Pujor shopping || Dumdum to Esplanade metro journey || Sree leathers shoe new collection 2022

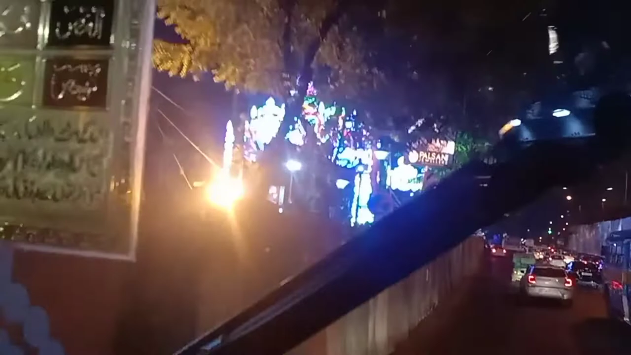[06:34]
কিন্তু আমরা একটা ভালো জিনিস দেখেছি, তো এইটা দেখো, শ্রীভূমির আমাদের যে কলকাতা শ্রীভূমি, আমরা বাসে করে এসেছিলাম,